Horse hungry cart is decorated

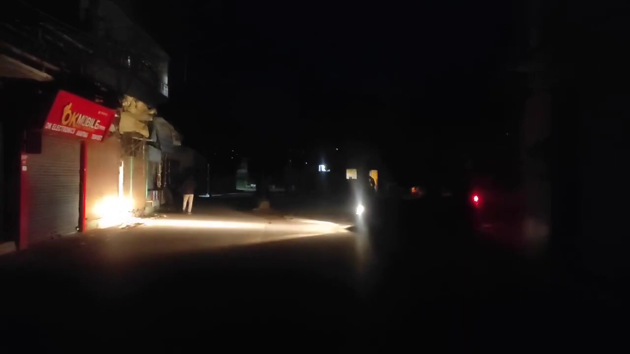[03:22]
لائٹ جو ہے فانکشنل نہیں ہے بس ایک دو جو سٹریٹ لائٹ سے وہ زرہ ترکیاتی کمیشنٹ کے آفیس کے باہر جو ہے وہ بلکل فانکشنل ہے اس حوال سے اگر آپ زرہ ترکیاتی کمیشنٹ کے آفیس سے نکلیں گے تو جو مین کدل کا علاقہ ہے یا دوسری سائی
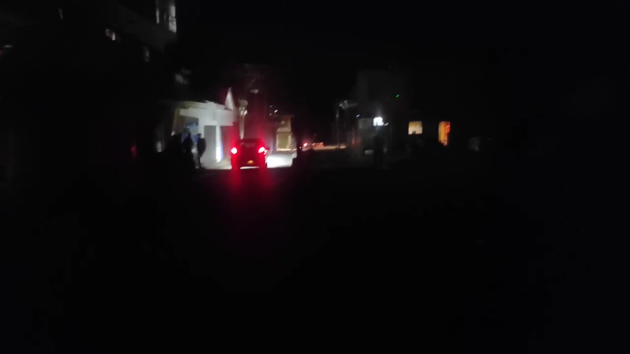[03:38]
جو کوٹ روڈ ہے یہاں پہ کوئی بھی سٹریٹ لائٹ جو ہے وہ بلکل فانکشنل نہیں ہے ہماری بزارش ہے ال جی ساتھ سے کہ وہ دیکھیں کہ پچھلے چھے سال میں کتنا پیسہ جو ہے یہاں پہ آیا کتنا پیسہ جو ہے گراؤن لیول پہ جو ہے